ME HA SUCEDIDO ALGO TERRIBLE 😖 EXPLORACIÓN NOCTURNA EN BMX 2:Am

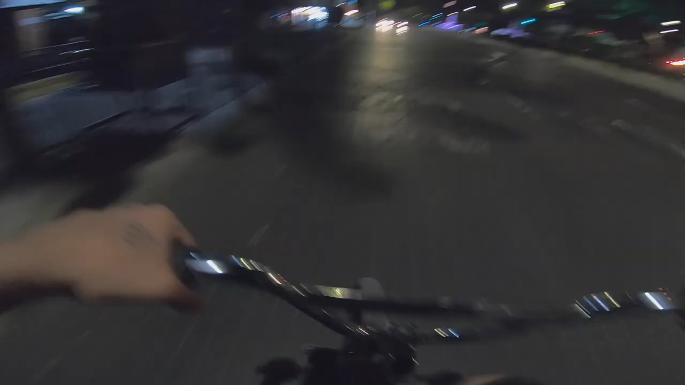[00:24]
Hola amigos, buenas noches Esta madrugada salí a pedalear una rodada nocturna como cualquier otra Y bueno, esta noche tocó visitar la avenida de Chapultepec
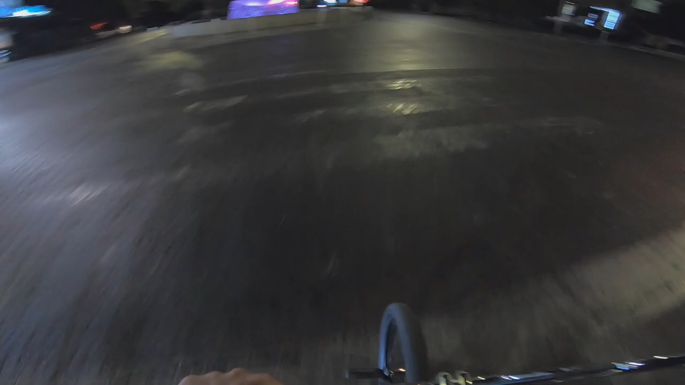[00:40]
A esta hora pues prácticamente ya no hay nadie en teoría
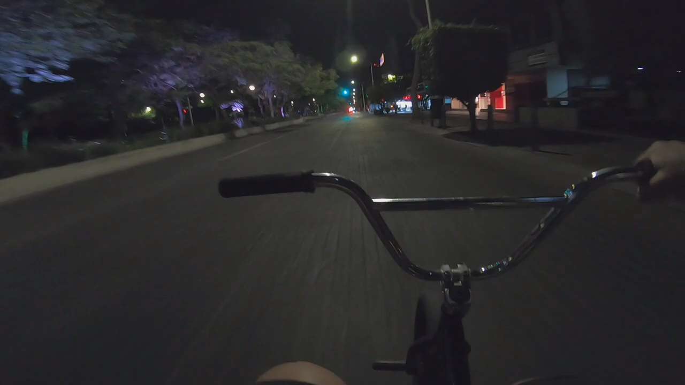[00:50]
Son casi las 2 de la mañana Y bueno, por ahí se ve uno que otro ciclista Algún puestito de tacos abierto Y pues nada banda, me han pedido mucho Mucho, mucho que siga grabando mis rodadas nocturnas Incluso me han pedido que organice otras rodadas Si este video llega a 10 mil likes Vamos a organizar una rodada nocturna
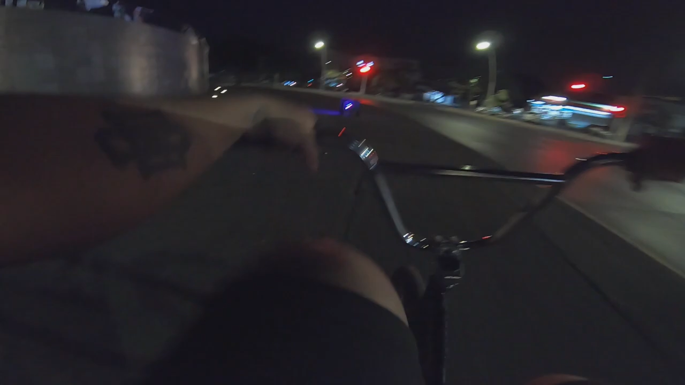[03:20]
Disfrutar la rodada por aquí Creo que hay muchos vidrios Voy a salir de esta escalera
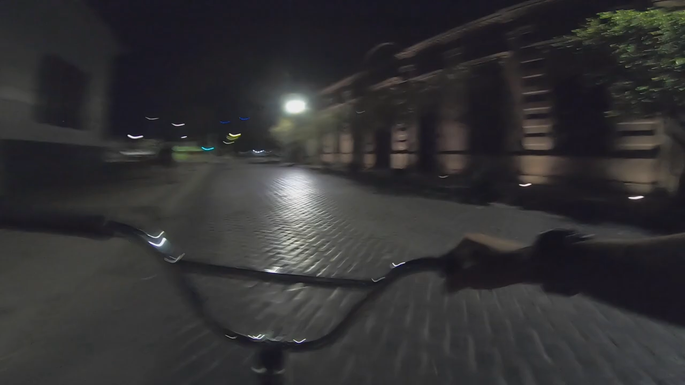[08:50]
Las casas También Están muy chidas Bueno Son casas Antiguas Pues con una Arquitectura Bastante buena ¿No? Ya no se ve Ese tipo de construcciones Ya todas las casas Se parecen Realmente Pero antes Se enfocaban un poco En En personalizar Sus Sus casas ¿No?
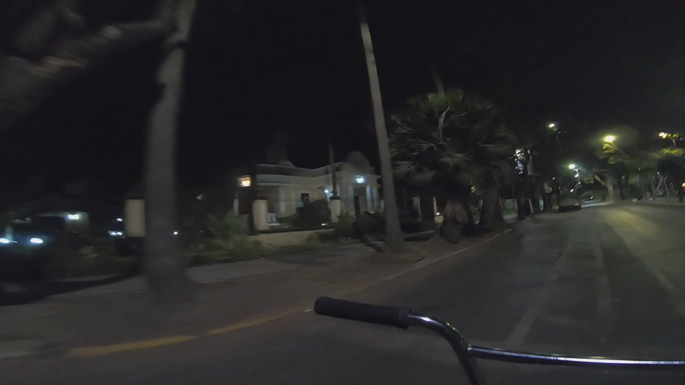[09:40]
Les van a gustar demasiado O este tipo de calles Con muchísimos árboles Son de mis favoritas Para pedalear